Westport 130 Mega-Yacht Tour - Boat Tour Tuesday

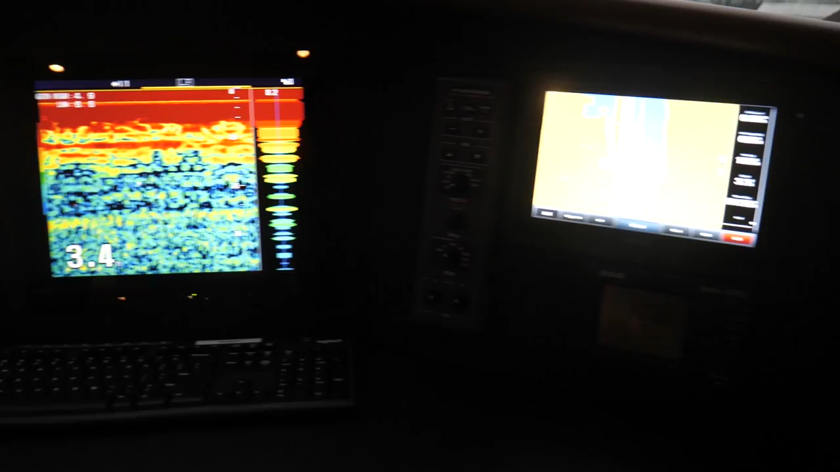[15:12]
Okay. It's a computer driven, uh, software. And you see that on the big screens.